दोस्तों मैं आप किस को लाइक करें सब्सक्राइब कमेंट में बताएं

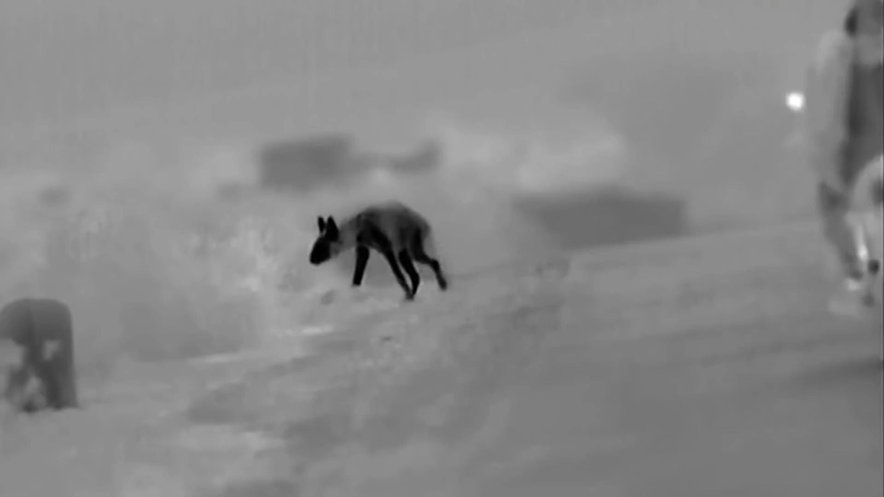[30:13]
यह यहां जंगल से भाग कर नहीं आया
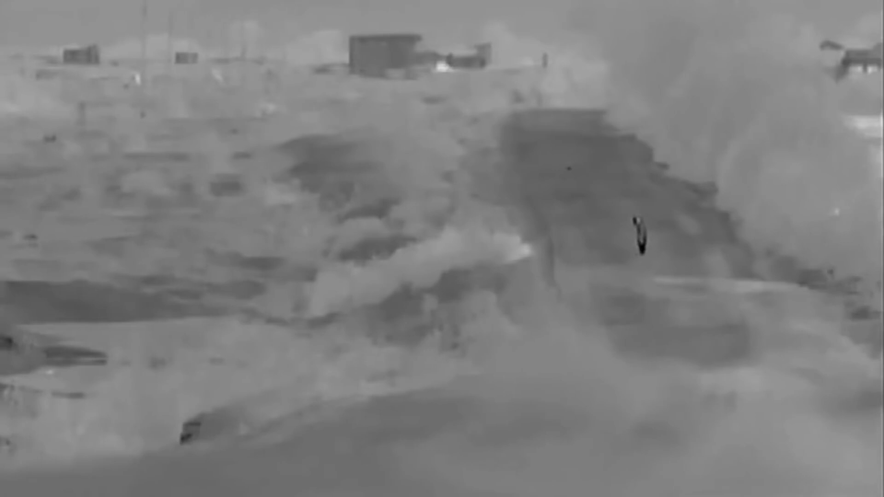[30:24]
यह यहां के लोगों के बीच रहने वाला प्रानी है
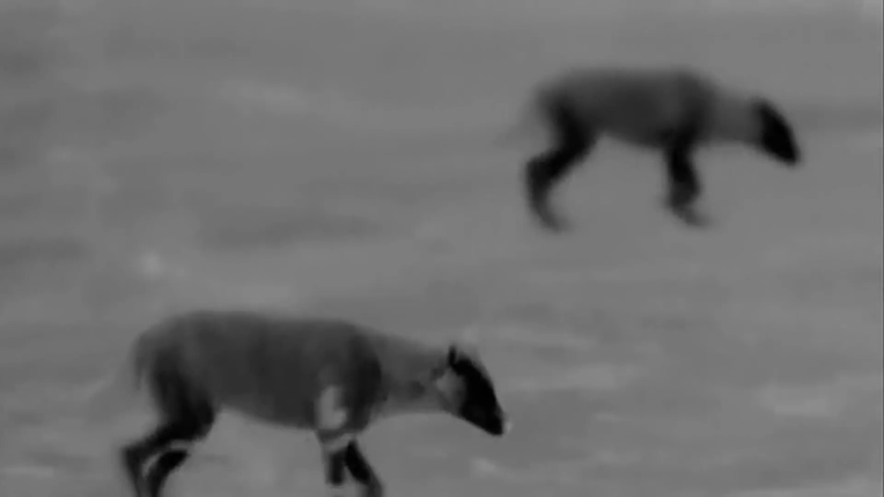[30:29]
यहां गोल्डिन सियार भी बड़ी तादात में पाई जाते हैं
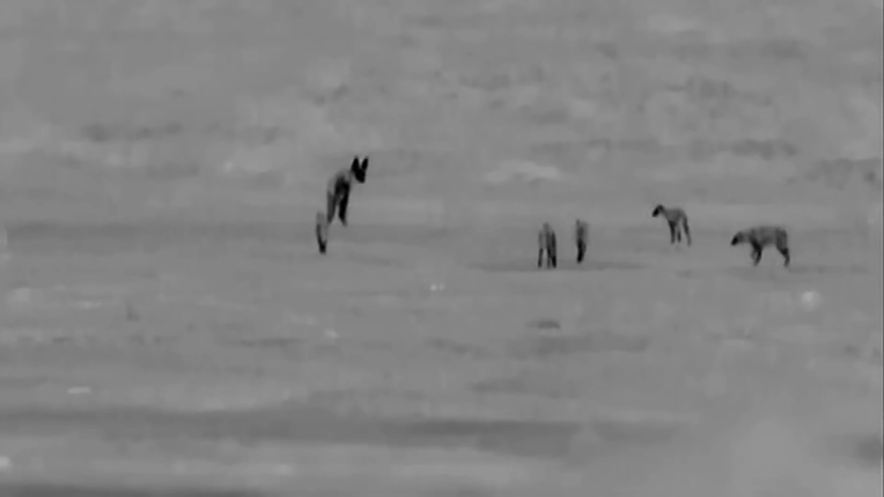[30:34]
लीजिए नादान बच्चे अपने से कहीं बड़े लकड़ बगगे को मारने चले हैं
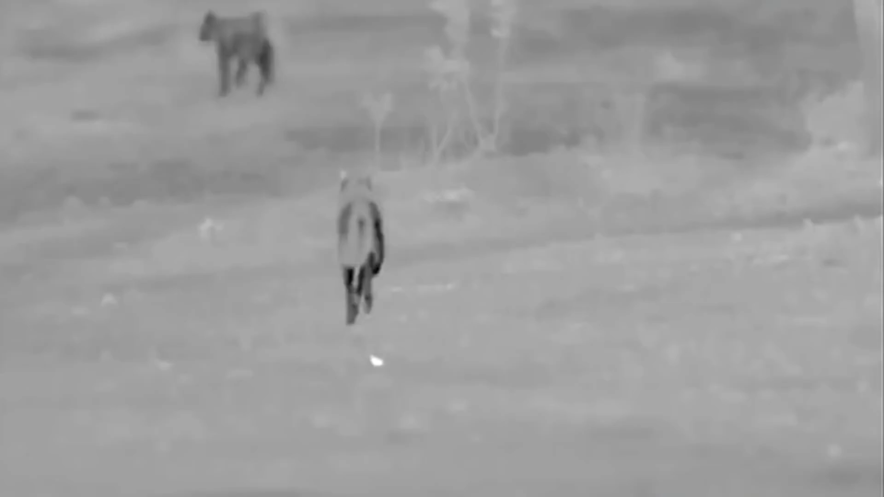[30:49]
दिन में सियार कहीं दुम दबाय दुपके रहते हैं पर आज राब हर कहीं सियार ही सियार दिखाई दे रहे हैं
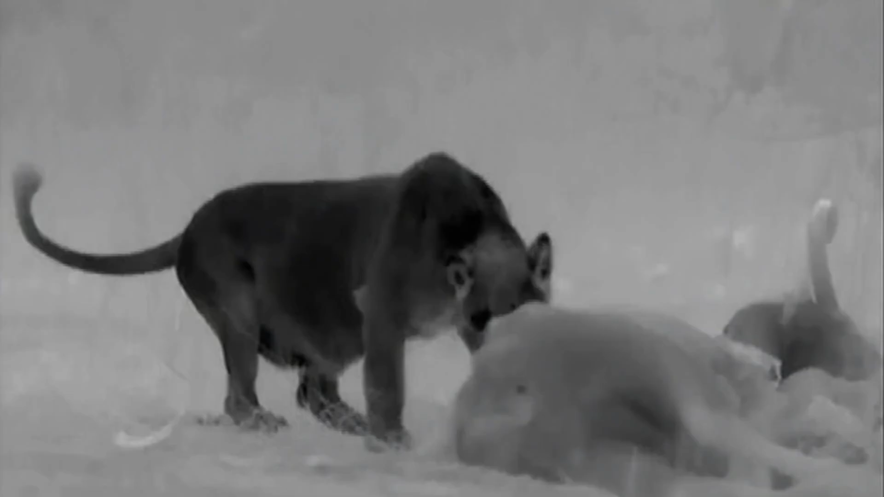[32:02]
पर एक बार में 20 किलो तक ही तो खाएगी सी आरों और लकडबगों के लिए उसके बाद भी बहुत कुछ बच जाएगा
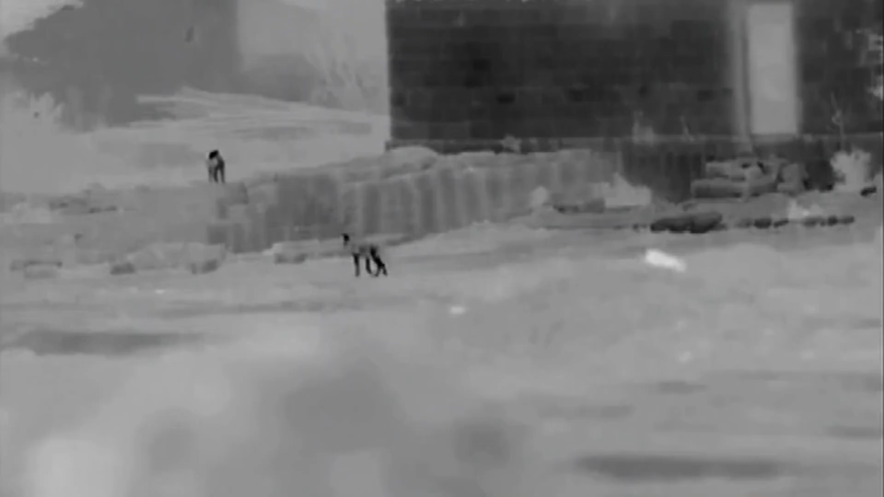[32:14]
जब रात होती है तो इन खेतों का एक नया ही रूप सामने आता है
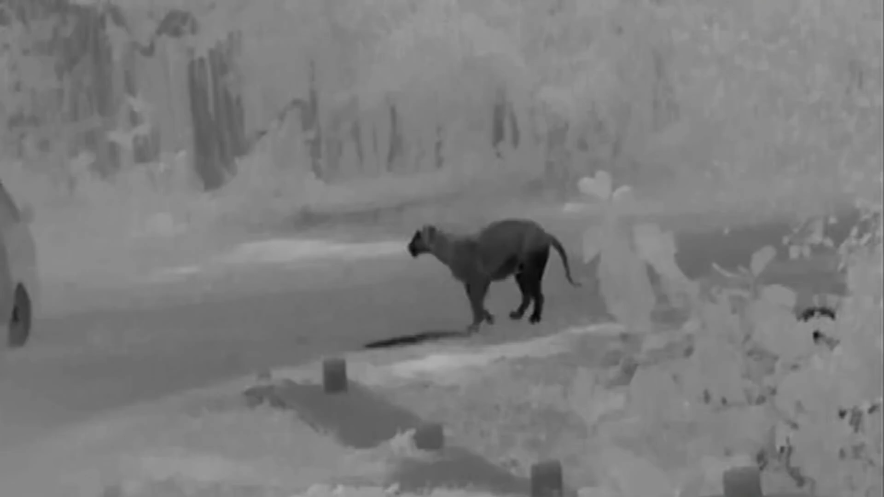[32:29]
तब यहां ये बड़े-बड़े मांसाहरी जानवर ऐसे विचरते हैं जैसे हमेशा से यही रहते आए हो और इनसान की संगत में रहना इनके लिए बड़ी सहज बात हो
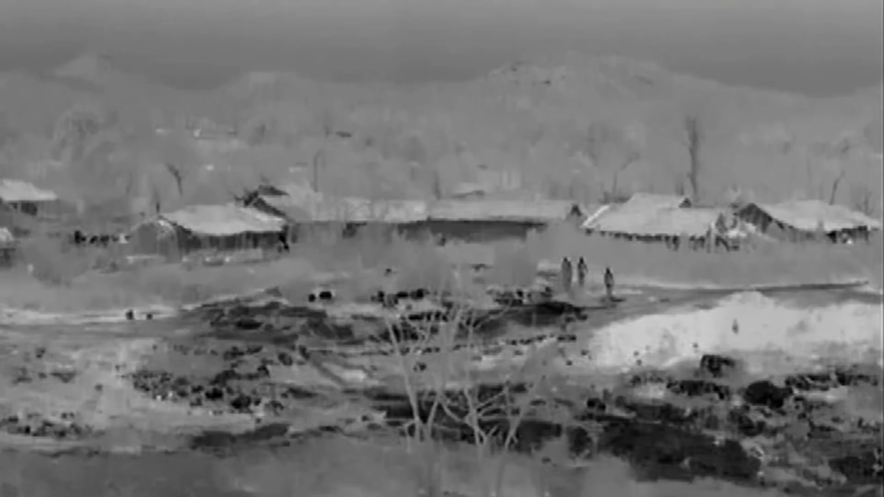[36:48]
किसान भी निकल परते हैं खेत उजार में आए हिरनों को डरा कर भगाने के लिए
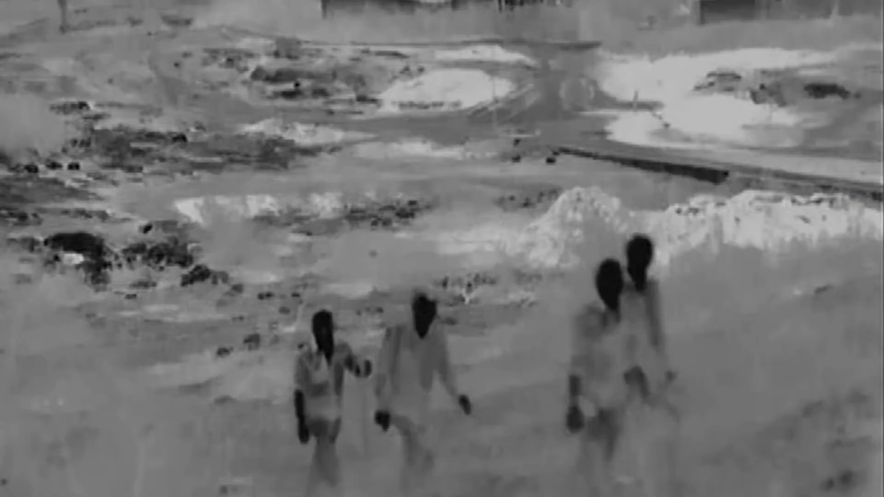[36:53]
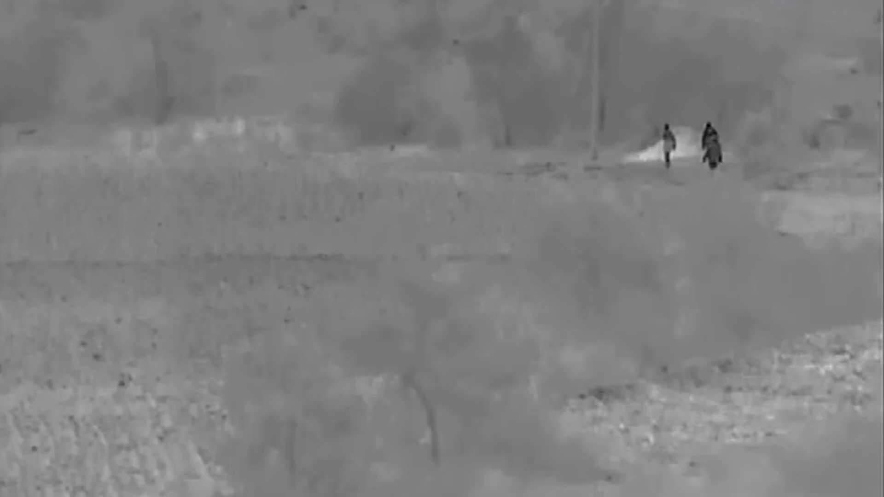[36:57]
पर इस अमावस की रात में उन्हें हिरन दिखने मुश्किल हैं घो बंदेरे में दूर से शिकार को देख पाना शेरों के लिए भी उतना ही मुश्किल है आज तो कानों के भरों से ही शिकार करना पड़ेगा
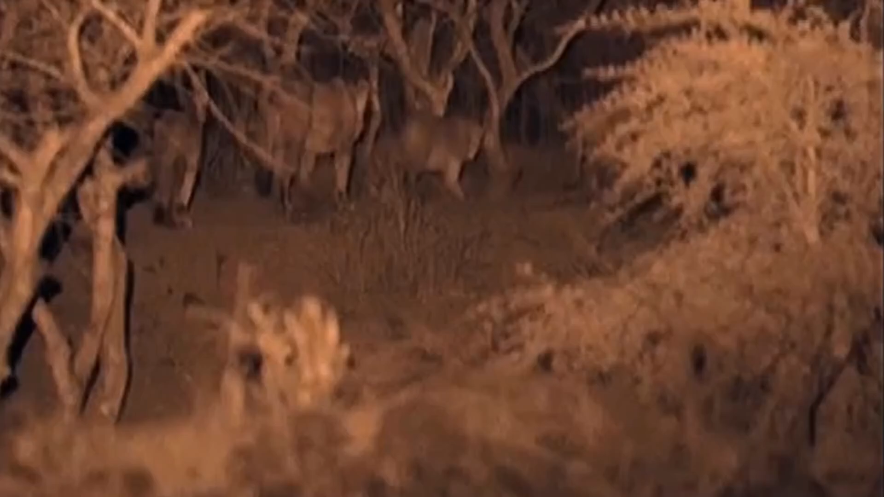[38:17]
शेर इन खेटों के चप़े चप़े को पहचानते हैं
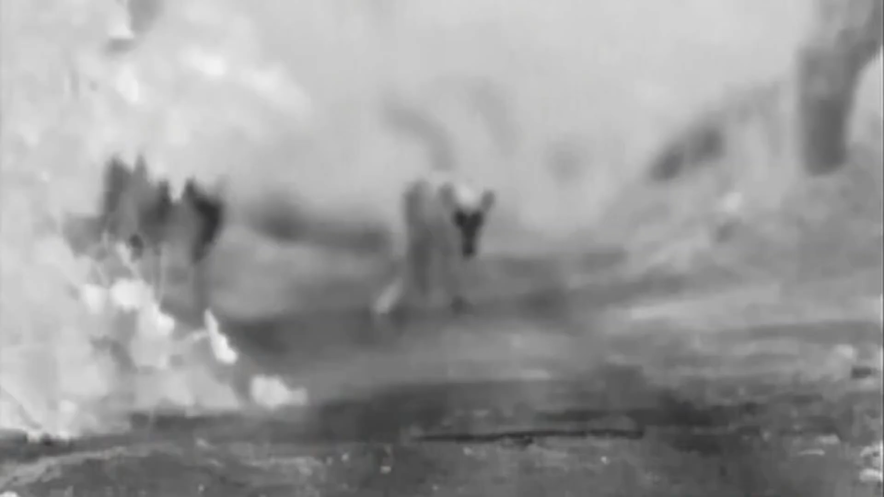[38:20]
इन किसानों की आवाजों से उन्हें अपने मतलब की पूरी जानकारी मिल चुकी है
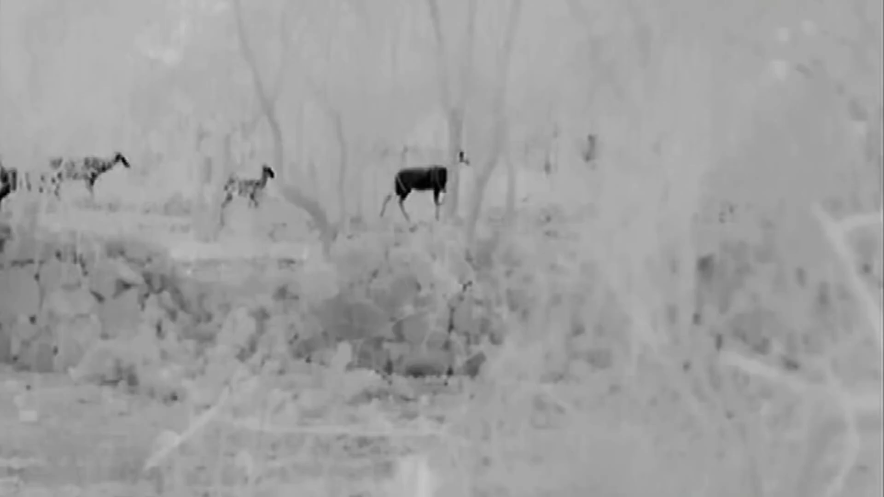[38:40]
हिर्णों को शेर की गंद मिल चुकी है पर तारों की रोश्णी में उन्हें इतना नहीं दिख पा रहा है कि वो सही दिशा में भाग कर जान बचा सके
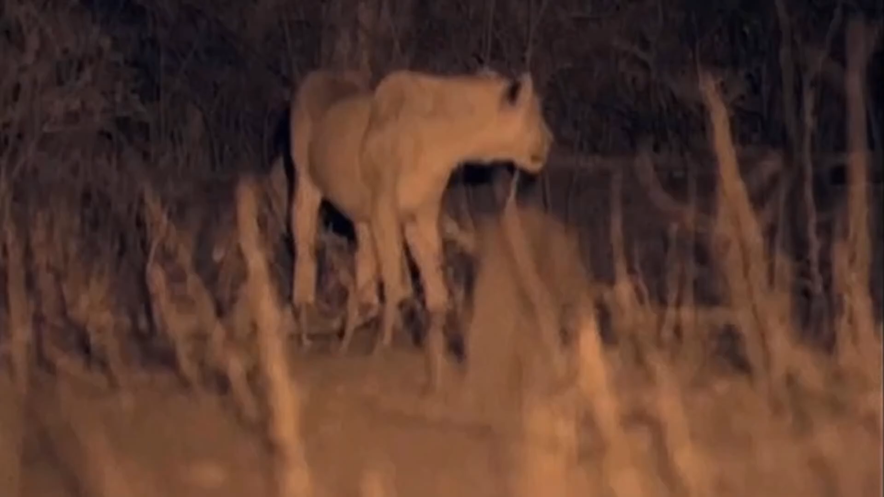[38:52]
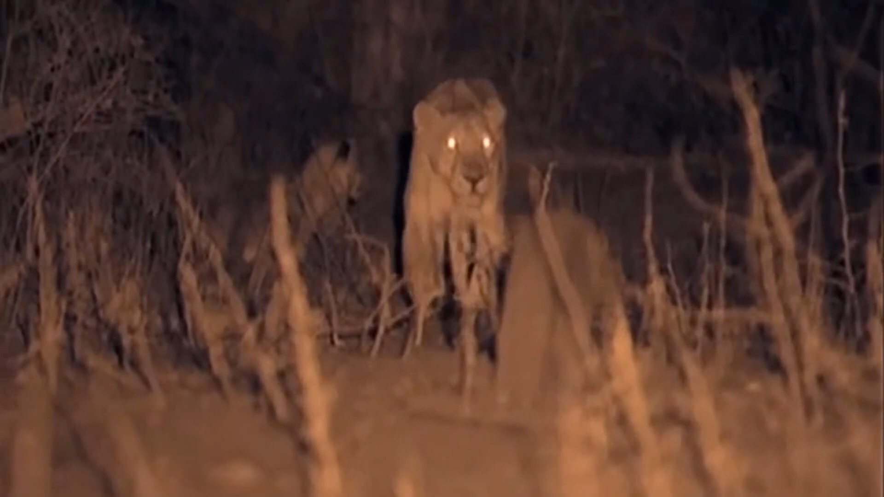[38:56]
यहाँ शेर हिर्णों को ऐसे घेर रहे है जैसे कभी खुले घास मैदानों में घेरा करते थे
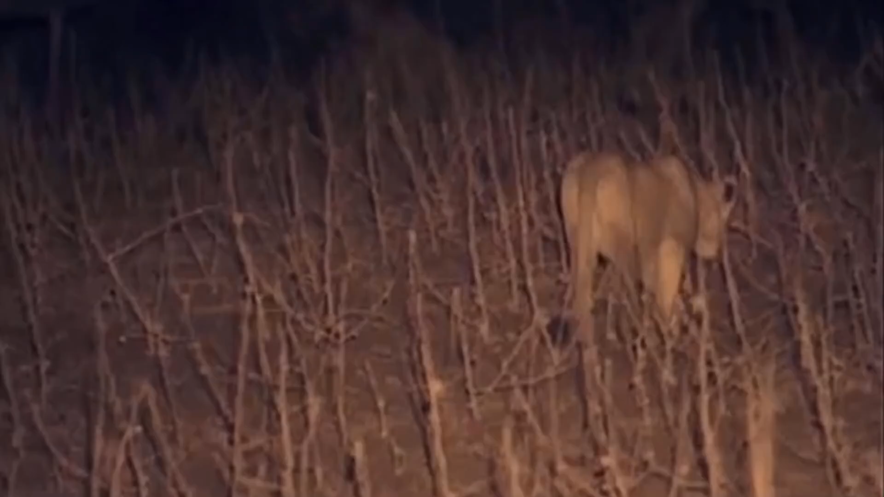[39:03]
आज शेर्णिया शिकार पकड़ेंगी और उनके बच्चे शिकार को दोड़ा दोड़ा कर उनकी तरफ हाकने का काम करेंगे